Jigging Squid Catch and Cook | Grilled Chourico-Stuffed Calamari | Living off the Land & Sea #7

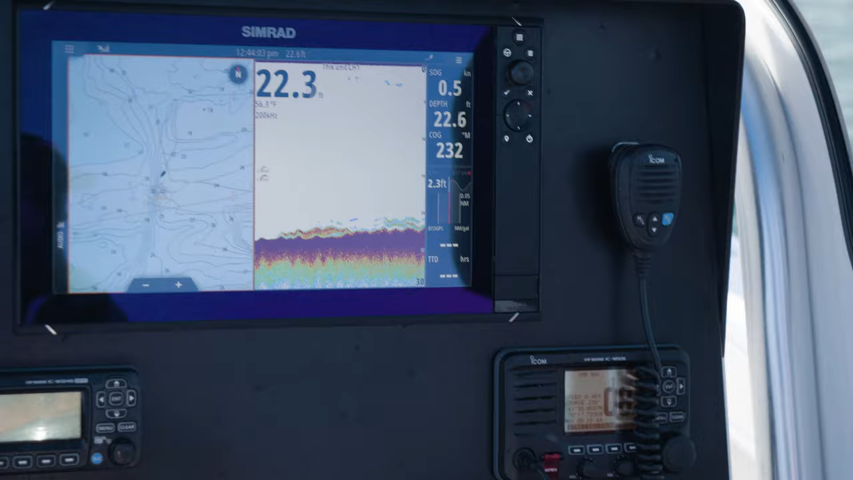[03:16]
On screen: speed 0.5 kn
mark them you got them yeah it's pretty good right here man yeah I just oh you got a good one there
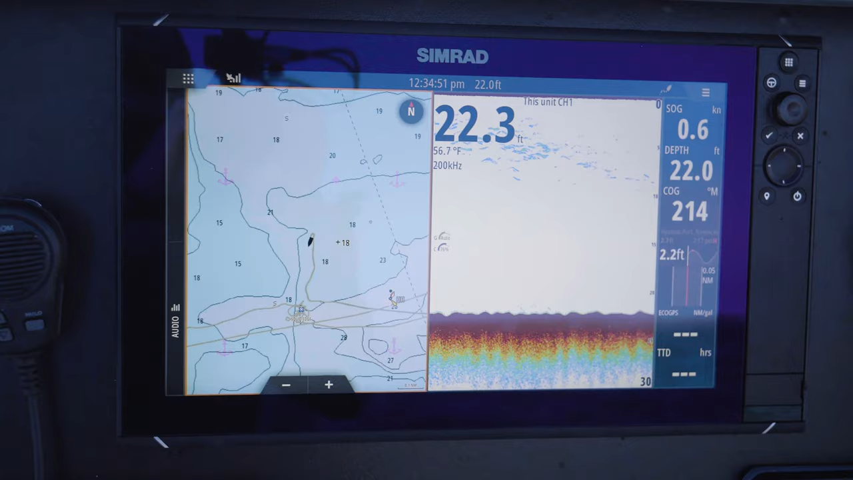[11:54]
On screen: water 56.7°F, speed 0.6 kn
another upgrade is I got all new Simran Electronics which I'm excited about I got open array it's really gonna come in handy on those foggy
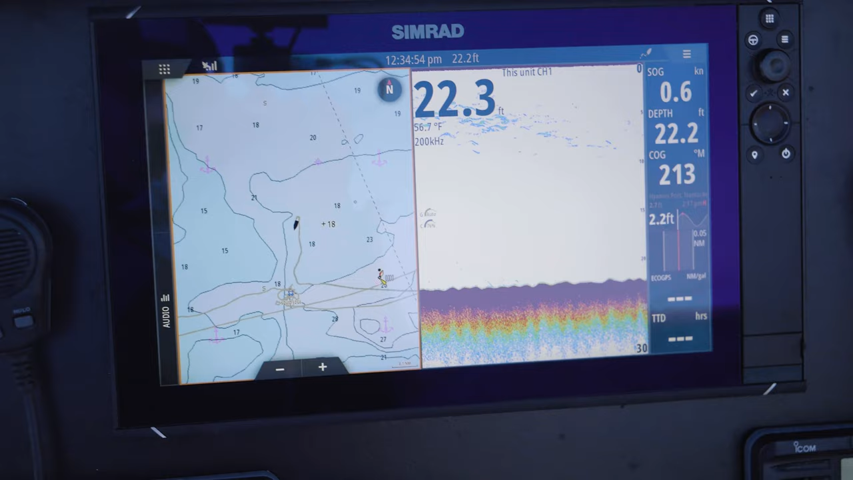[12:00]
On screen: water 56.7°F, speed 0.6 kn
days whether I'm bass fishing or tuna fishing and I I love the boat I really can't say enough about it it's a nice open platform plenty of